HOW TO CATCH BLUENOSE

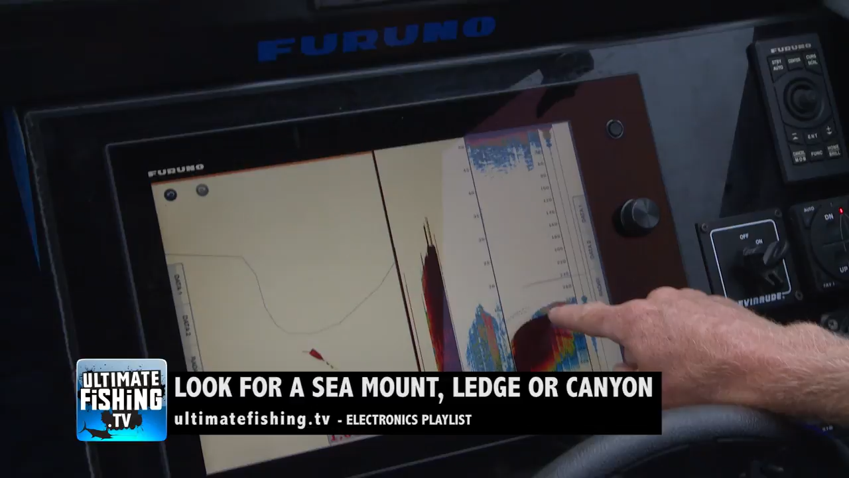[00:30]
To find them I survey the area at low speed looking at my sounder and in deep water you'll need low frequency.
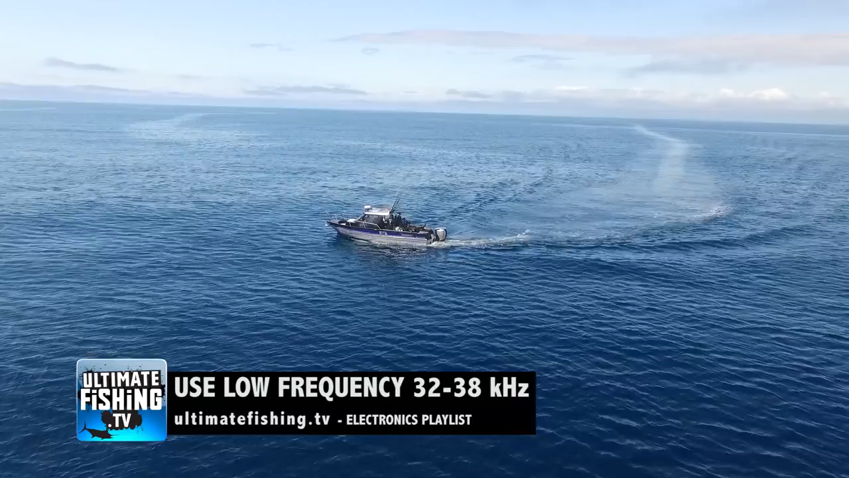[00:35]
If you have an adjustable frequency like the Furuno DFF3
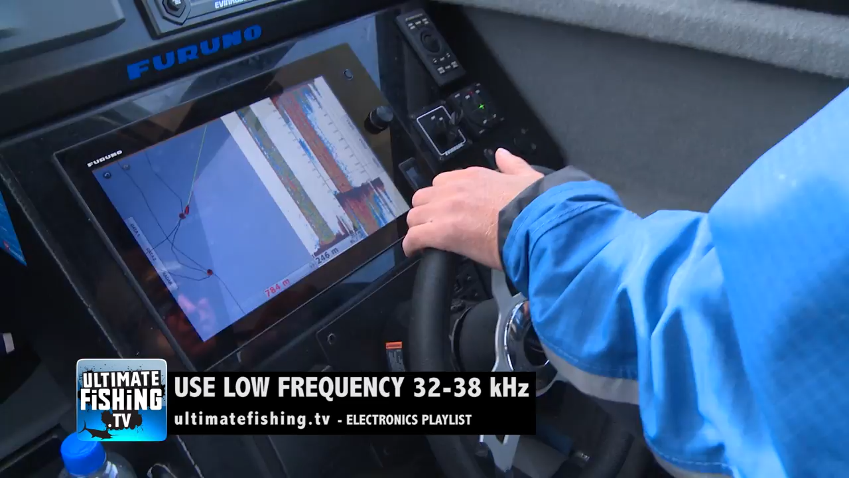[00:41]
you can adjust the frequency and Blue Nose mark best between 32 and 38 kilohertz.
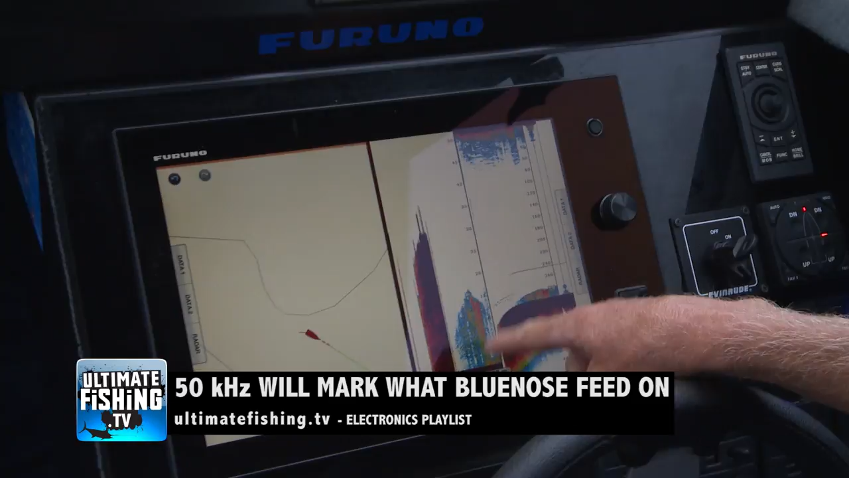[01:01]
See we're just coming out of a bit of a gutter here sitting up on top there's all of this fish here. Now that doesn't look like much on the screen but that's 20 meters deep.
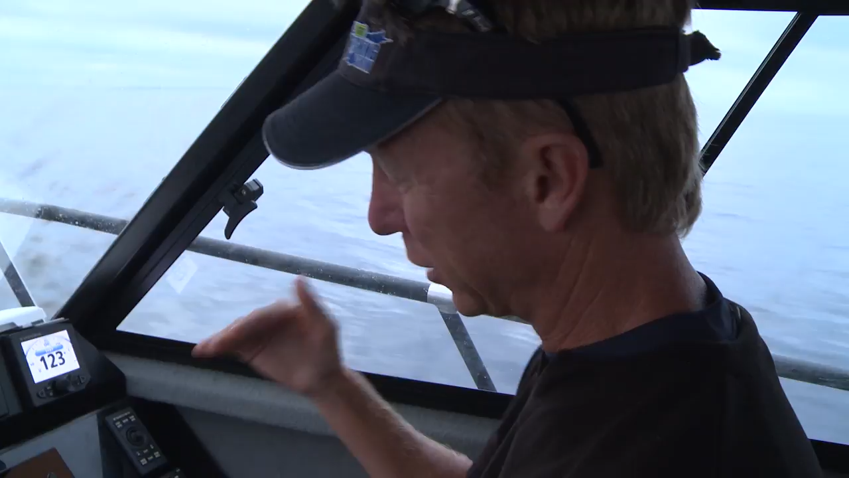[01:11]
Now that's not actually the Blue Nose that we're looking for that's the stuff
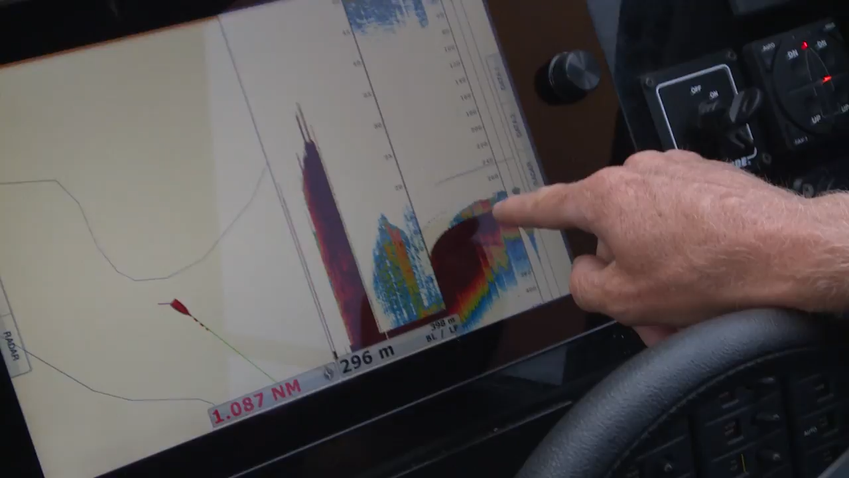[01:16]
that they're feeding on it but there are a few
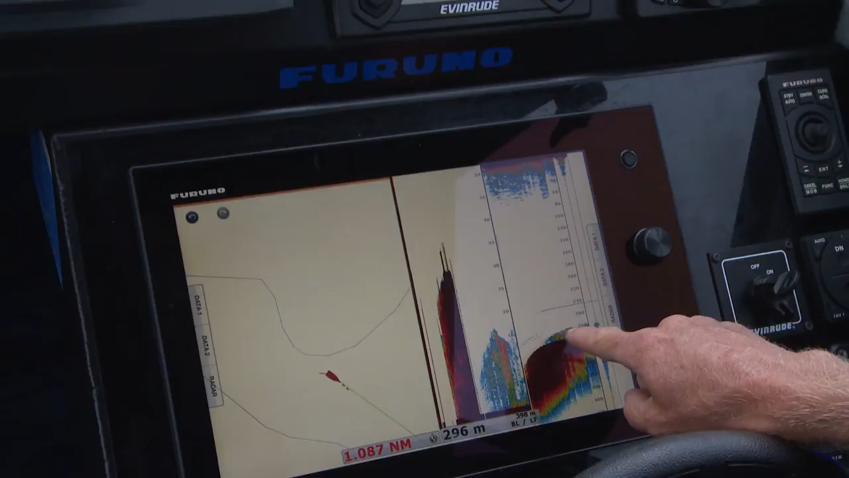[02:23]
and we take note of the